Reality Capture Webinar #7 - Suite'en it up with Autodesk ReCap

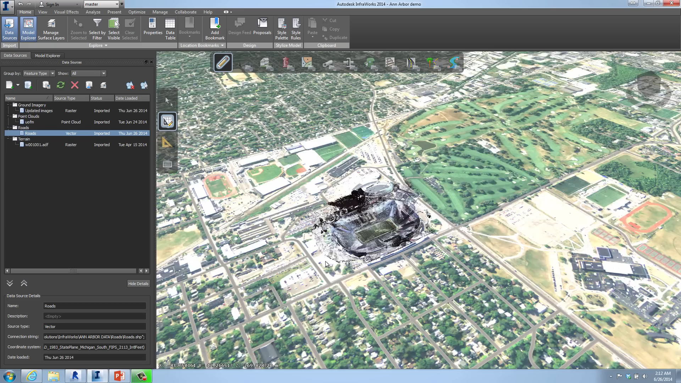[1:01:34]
And just like that, now we have a virtual world tied in to a simple 2D map that gives us a 3D world or a 3D look of everything. Right? Let's go ahead and take a look at this. I want to thank Midwestern Consulting, one of our clients in Ann Arbor, Michigan for providing this data.
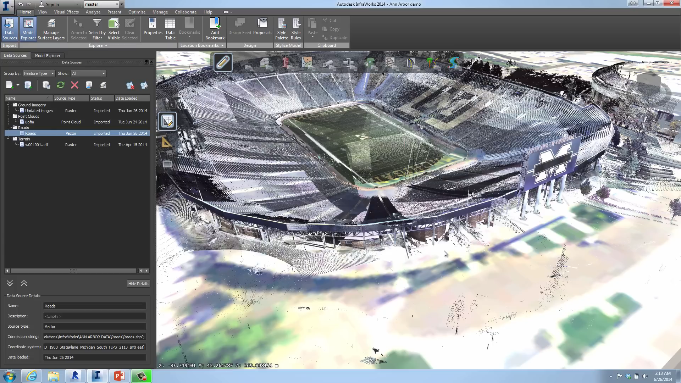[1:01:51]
And for giving everybody an idea of how you can use Revit data, point clouds, inside InfoWorks. Now, if I had a Revit building directly like the one I showed you, I would just go over here just like I did everything else and just bring in a Revit RVT file. That's it. And now I can start building a virtual world. I can do line of sight. There's a million things we can do in InfoWorks. This is a small portion just to introduce it to you.
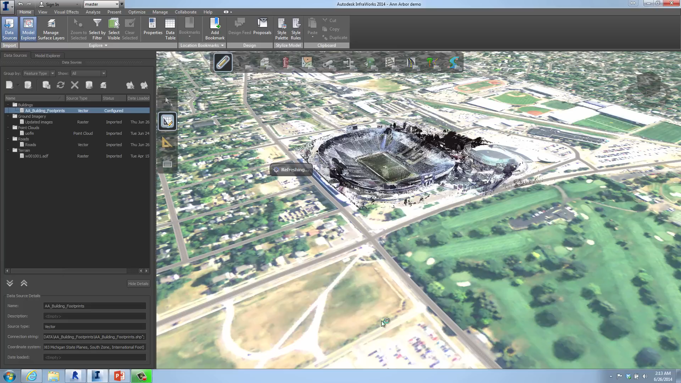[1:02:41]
So instead of a 2D world, just like you saw in that last map that I showed you, instantly, you know, don't forget to refresh the information. But if I go in here and say, yep, these are buildings, just like that, it's going to automatically convert all the 2D shape files to 3D information from the properties provided. Now what do we got? We just created a virtual world of all the information in here.
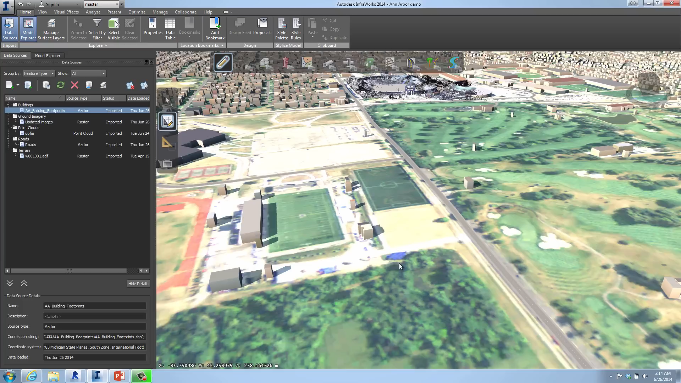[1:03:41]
This looks like a little bit of water. Ah, that's not fun. All right. I can't find a huge area of water. So we're going to add, like my golf game, wherever I want to hit the ball, there's always water.